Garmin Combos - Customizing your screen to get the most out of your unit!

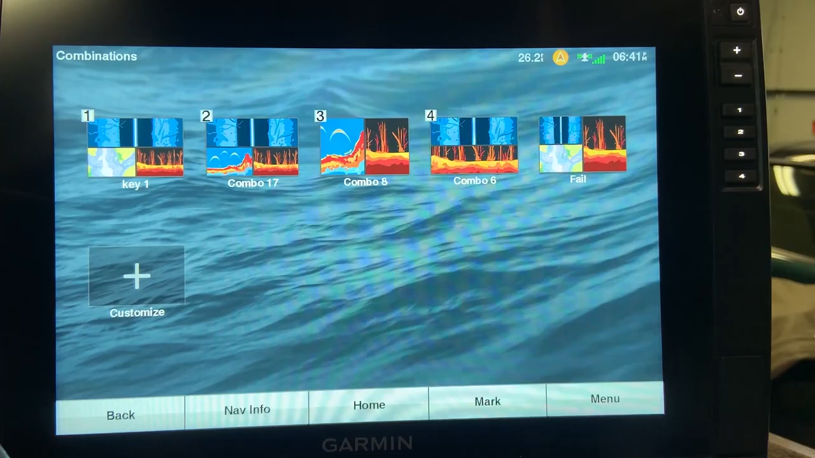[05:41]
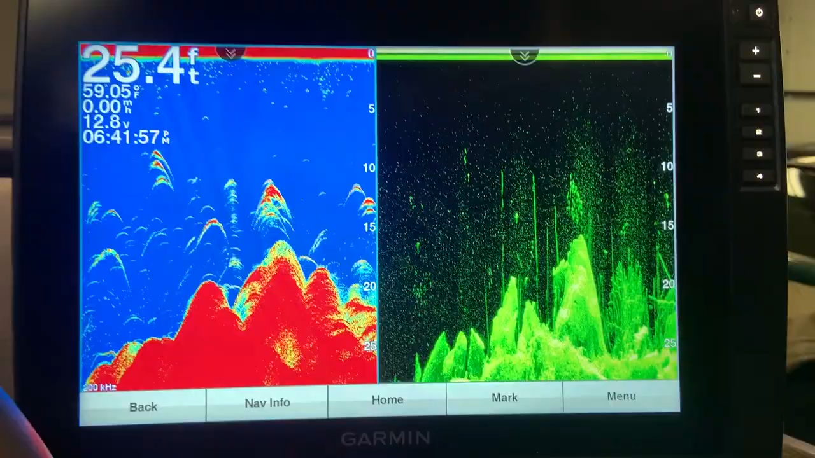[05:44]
On screen: depth 25.4 ft, water 59.05°F, speed 0.00 mph
This combo is one of the first combos that I actually created and when I was new to fish finders in general this
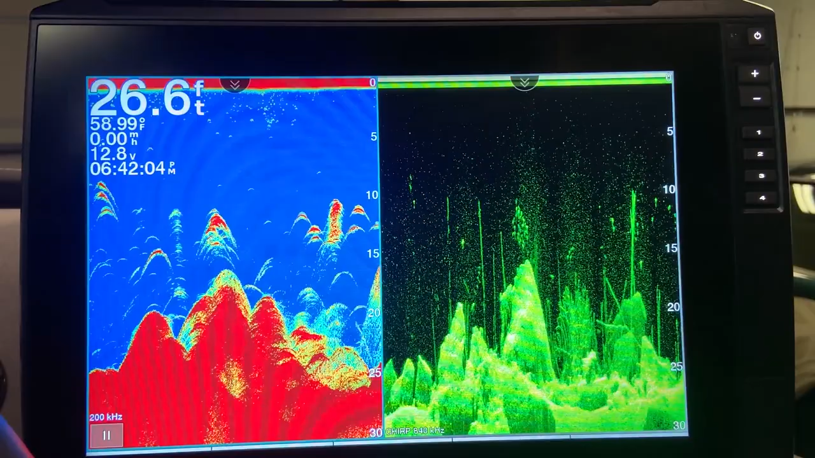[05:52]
On screen: depth 26.6 ft, water 58.99°F
combo taught me a lot about what I was seeing on either the traditional or the down imaging and vice versa and this is what I mean by that.
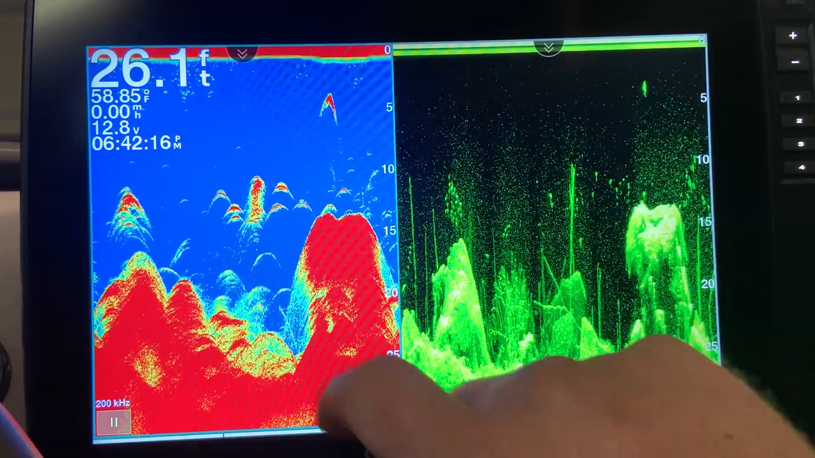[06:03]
On screen: depth 26.1 ft, water 58.85°F, speed 0.00 mph
So we see all these things in here which are arches. Well are those arches actually fish or the other structure? This is what will help you determine that.
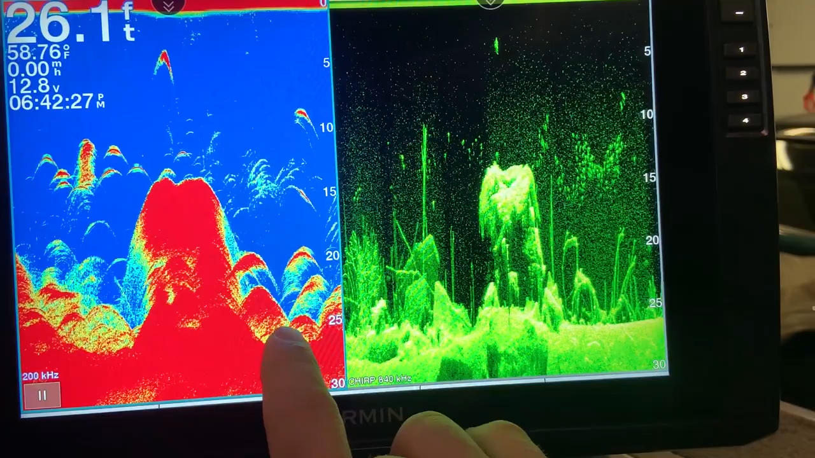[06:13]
On screen: depth 26.1 ft, water 58.76°F
So as you can see these big arches right here you're like holy cow those are definitely fish I'm gonna stop and fish it. Well if we come over here and look on our down imaging we can see in fact that it is most
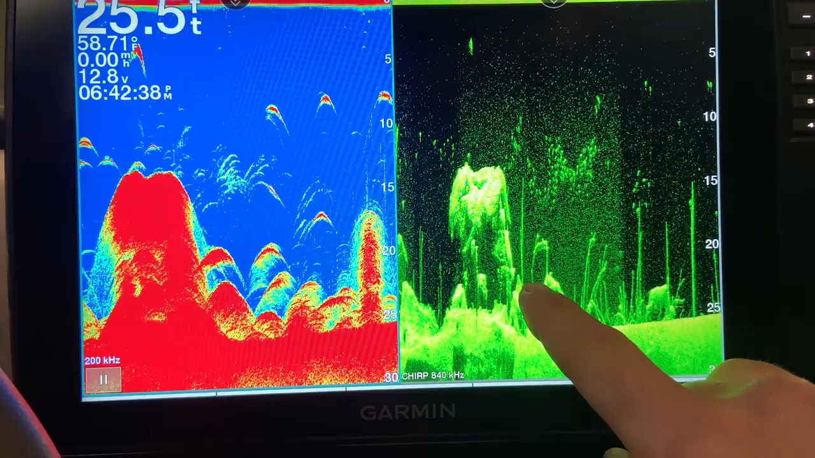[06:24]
On screen: depth 25.5 ft, water 58.71°F
likely you know just a piece of sunken timber or weeds or whatnot
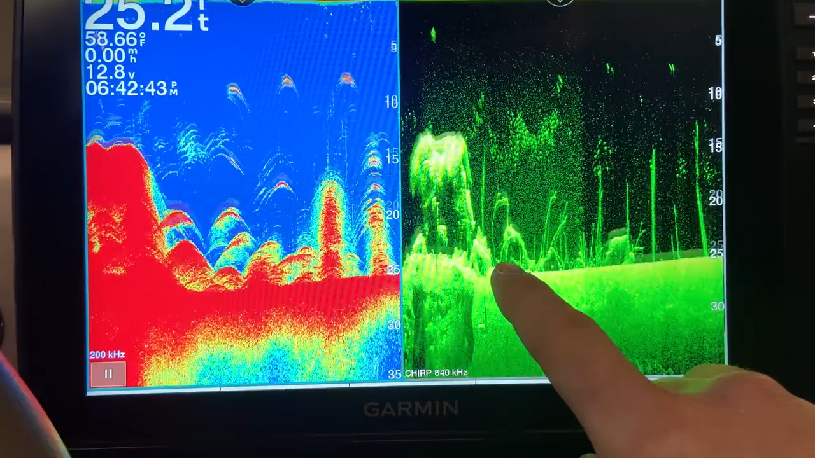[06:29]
On screen: depth 25.2 ft, water 58.66°F
but there are definitely fish above it so it still would have been a good spot to stop and fish.
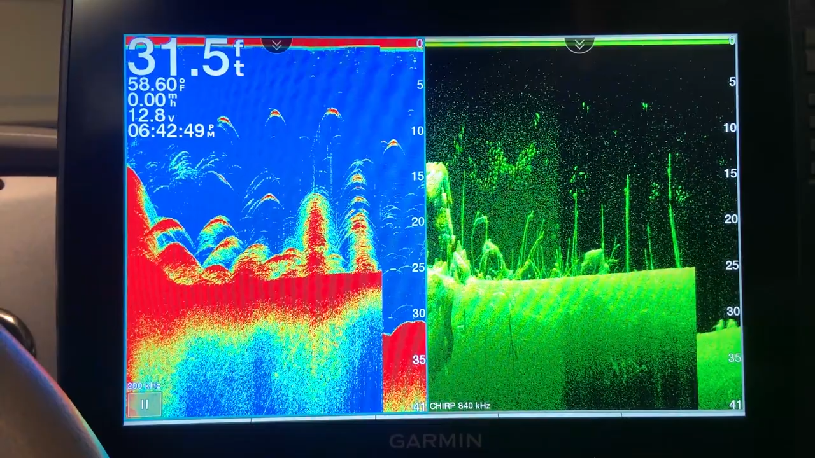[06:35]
On screen: depth 31.5 ft, water 58.60°F
Again you can see holy cow look at all these fish they're just stacked one on top of each other when
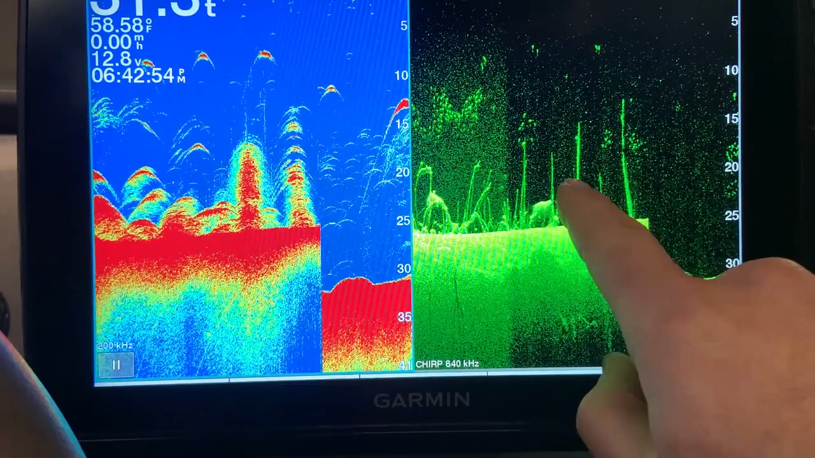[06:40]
On screen: water 58.58°F, speed 0.00 mph
in fact it's just a you know a standing log.
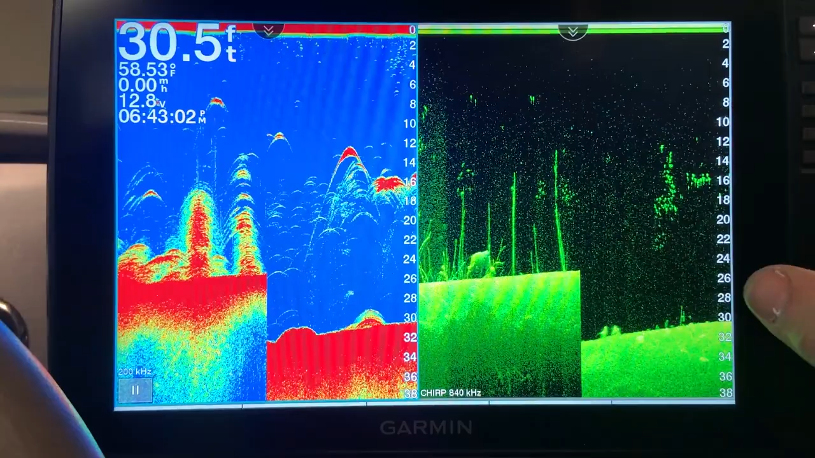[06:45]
On screen: depth 30.5 ft, water 58.53°F
That's something that can really help you guys determine what you are seeing on either your 2d sonar or your down imaging.
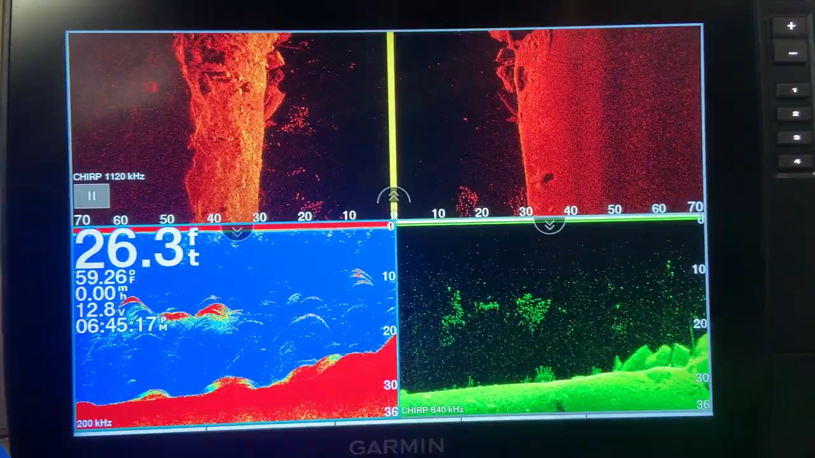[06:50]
On screen: depth 26.3 ft, water 59.26°F
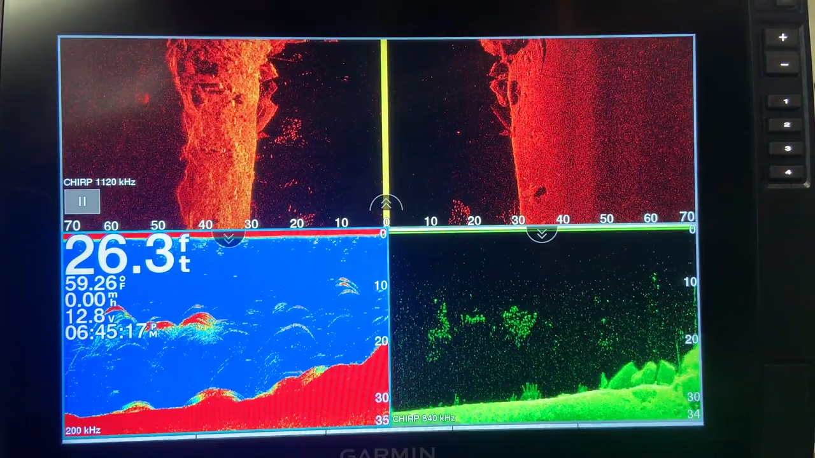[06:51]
On screen: depth 26.3 ft, water 59.26°F
The last little tip I have for you on these combinations is that when you are in a combination you can blow any one of these screens up to full screen very very quickly just by touching on that screen.
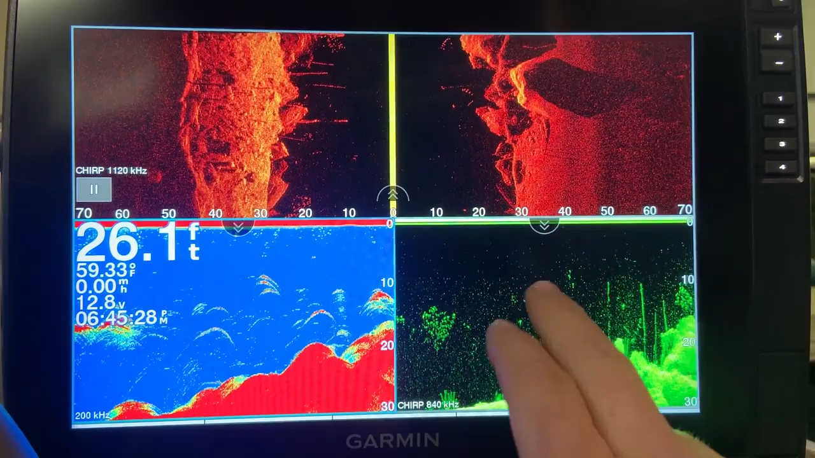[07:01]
On screen: depth 26.1 ft, water 59.33°F
You give it one little tap full screen you can go back to that combination by going to back button and you can do that with any of them.
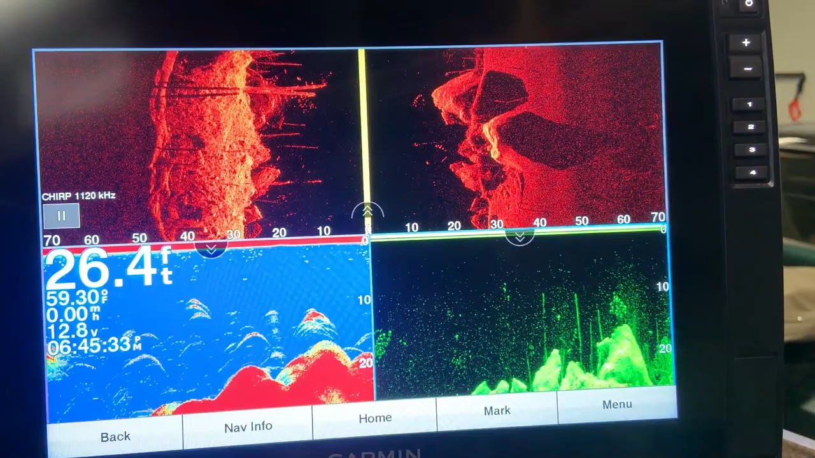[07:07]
On screen: depth 26.4 ft, water 59.30°F
So you see something on your side imaging that you want to blow up
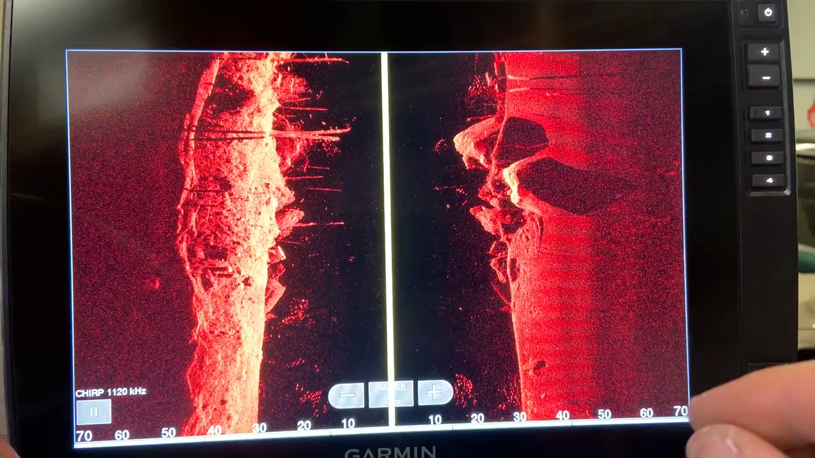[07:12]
simply tap on your side imaging full screen you can do what you want then go back to your combination very very simple very very handy little feature.